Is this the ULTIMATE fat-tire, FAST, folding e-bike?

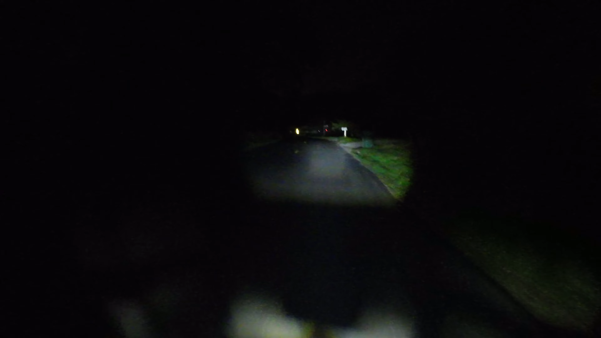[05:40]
Really nice headlight up here that really shows up bright in the nighttime.